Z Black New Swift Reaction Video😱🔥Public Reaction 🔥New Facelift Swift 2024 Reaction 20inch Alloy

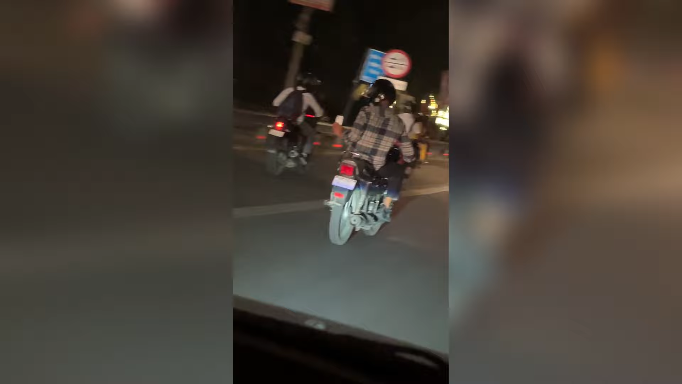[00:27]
ये देखो भाई बना रहे हमारी गाड़ी की वीडियो, ये देख लो भाई चलते हुए।
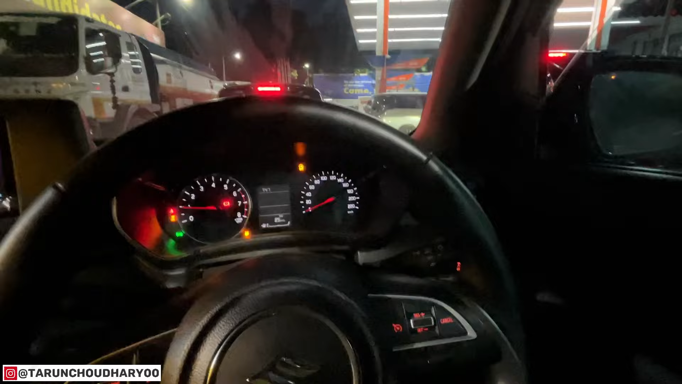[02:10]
और ये भाई तेल की है जिसको हम भरवाने आए हैं, ये देख लो भाई। तो इतने दिन से भाई चला नहीं पा रहा था क्योंकि थोड़े काम ज्यादा थे,
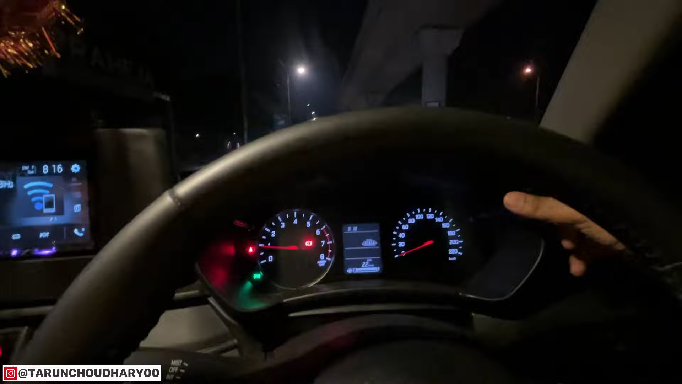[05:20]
देख लो भाई एवरेज देख रहे हो भाई 2.2 की एवरेज पे आ चुकी है गाड़ी। और अगर रेंज दिखाओ ना रेंज 332 हो चुकी है। तो देखो भाई अभी खड़े खड़े में इधर कितनी एवरेज गिर गया। तो अभी चल रहे हैं दूसरी जगह, आप रिएक्शन लेते पेट्रोल जो डलवा लिया हमने।